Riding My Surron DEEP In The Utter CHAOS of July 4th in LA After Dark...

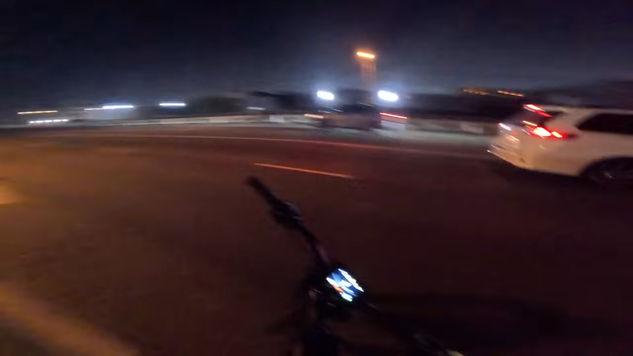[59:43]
Holy! You know where we are going to go? We're going to go down here. don't know which way they're going.
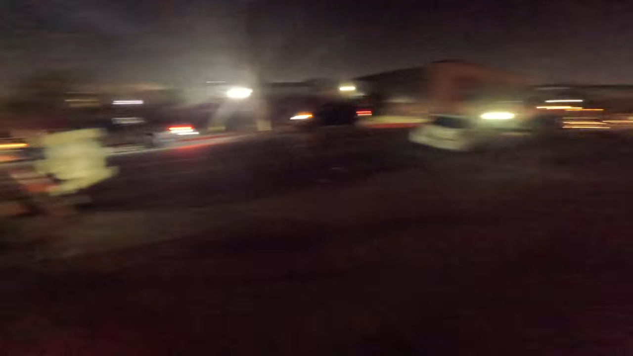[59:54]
They gotta be going over the bridge. Oh, they're not. Oh, sheesh. This ain't good. Hopefully we don't get hit with a firework.
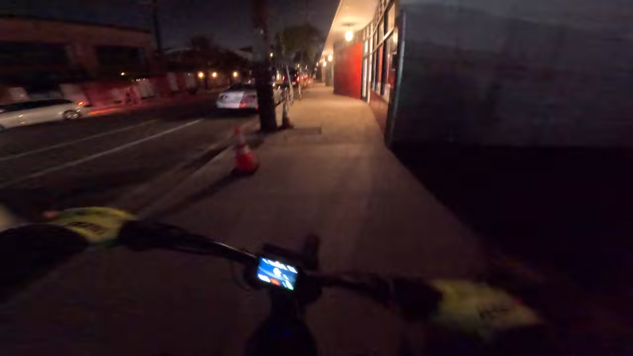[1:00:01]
Yeah, let's tuck in. There's so many. We're stuck now. There goes Dan. No, we're stuck though. Because we can't get in the middle of this. Bro, he's mobbing and shooting a Roman candle.
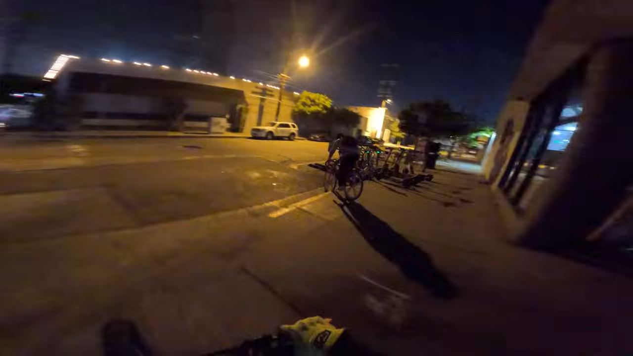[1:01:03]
Whoa, let's just ride with the pack for a hot second. I know a route that we could take to get around all this if we need to.
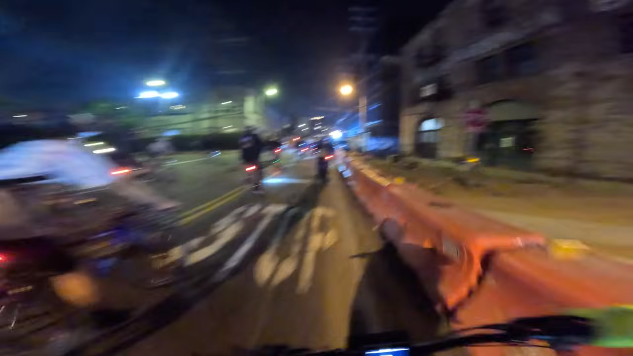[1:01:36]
All right, we're gonna get out of this group. It's a little too packed.
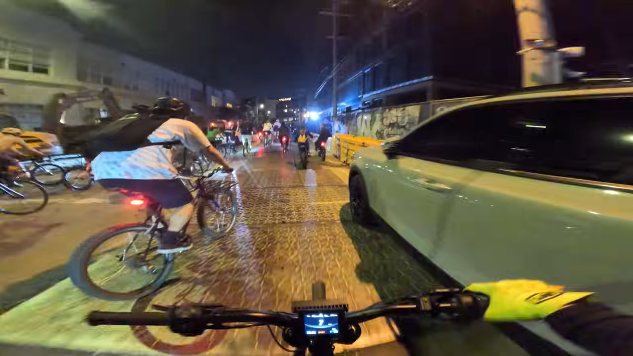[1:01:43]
We're gonna mob it for a hot second though, folks. They're all making a right. We're gonna go.
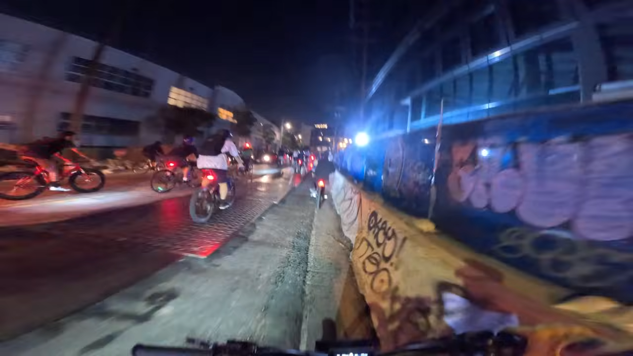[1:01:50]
Honestly, we're stuck. We're stuck. Yep, this is why I don't like getting in the ride, because once you get in it, you're like stuck in your spot.
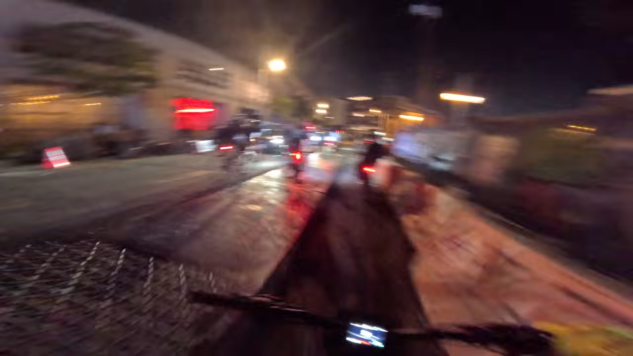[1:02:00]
I think we can send it right here. Hold on, hold on. That motherfucker doesn't even turn on.
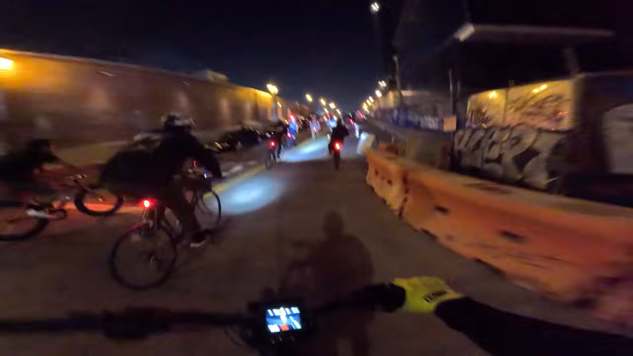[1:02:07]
Nope, we're stuck still. Fuck, dude. We can't get out of the group. No. I'm trying to get out.
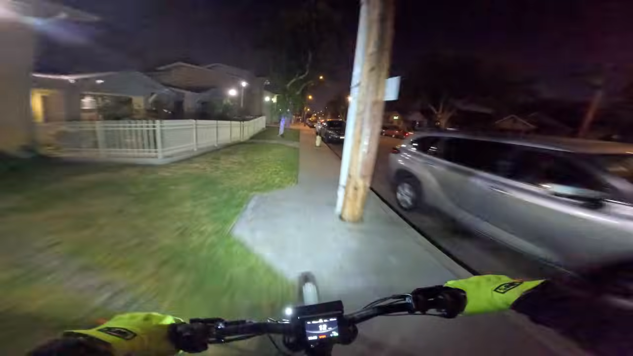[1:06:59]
All right, we're cruising along. Why is everyone stopped right here?
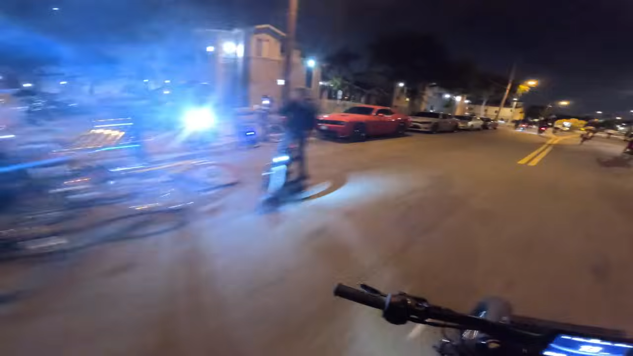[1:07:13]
I think that's like where he lives. I think they're just like at his house. Looked like there was someone had a bike issue, maybe.
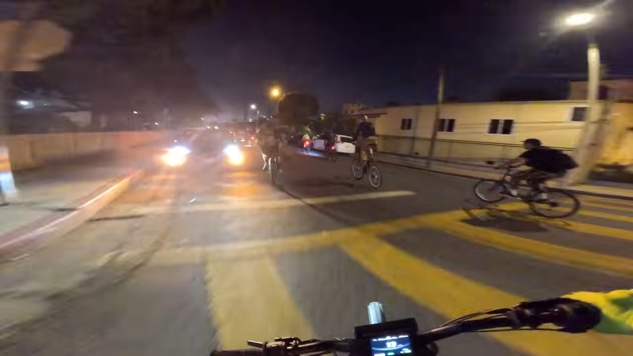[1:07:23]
Also just looked like someone lived there. Look at this guy's bike. Extra tall. Pretty cool. Kind of got some views of downtown in the background. I don't know if you guys can see them, but we're out here on the edge of downtown. The sidewalk's actually sketch.
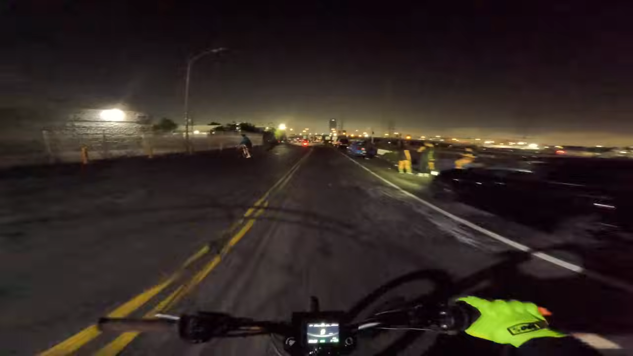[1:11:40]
It's well past my bedtime. This is their end of the line though. This guy in the supermoto is wiling with no light. That's sketch. At least you can hear him. Uh-oh.
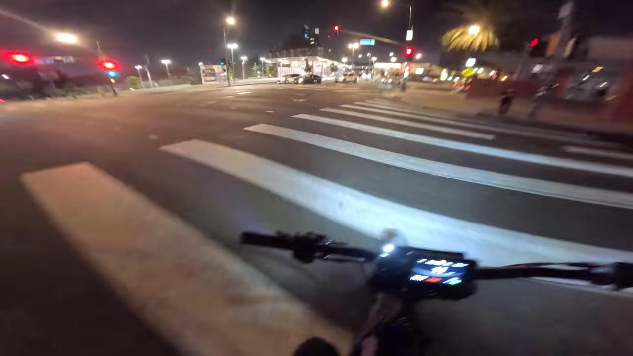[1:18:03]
Yeah. A light is green. That means we're good to go. That guy started crossing excited. That's not good.
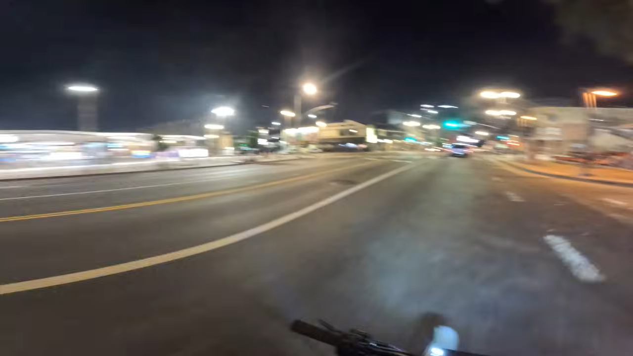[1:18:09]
We're gonna take a little detour just so we can go through Little Tokyo after dark. Oh. Whoa, they had a green light.
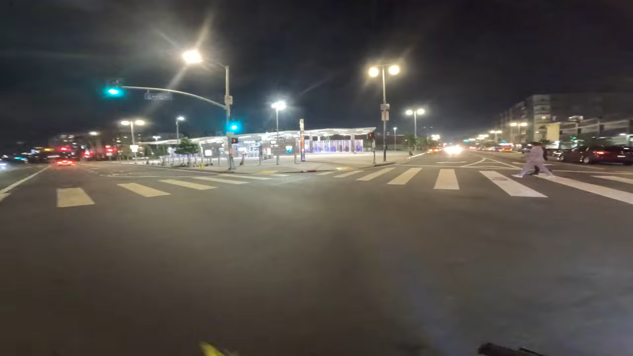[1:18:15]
Why is he honking at them? What's wrong with this guy? Oh, he's an Uber. Makes sense. That explains everything. He's an Uber.
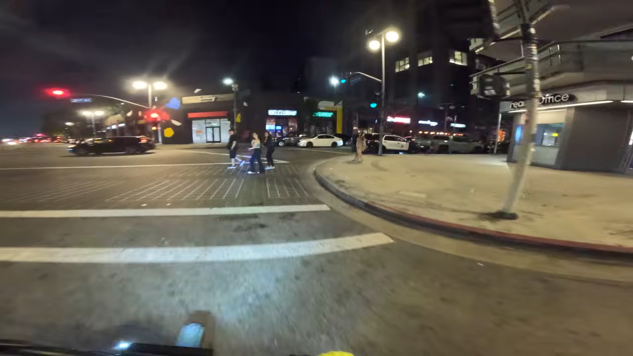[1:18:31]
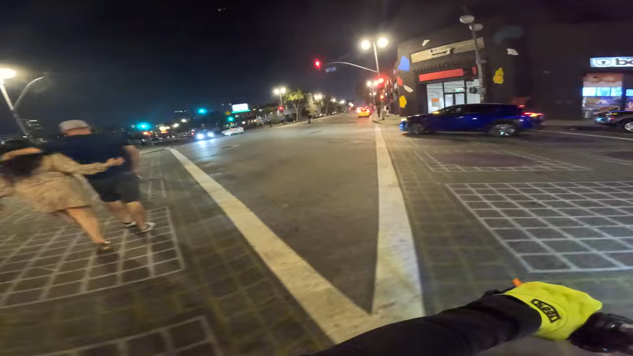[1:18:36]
All right, Little Tokyo after dark. Honestly, not much going on.
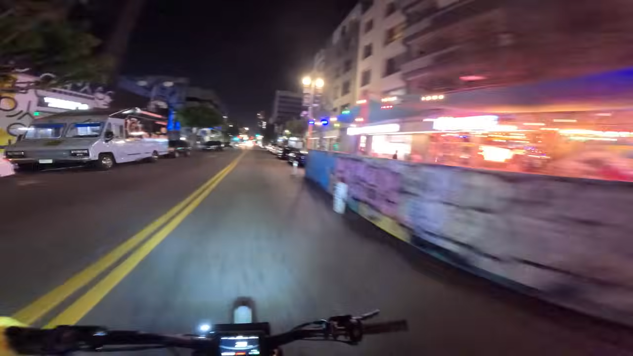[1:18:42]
It's pretty much closed. Everything looks kind of closed up. Here's like the main part of Little Tokyo. Right there. Bam.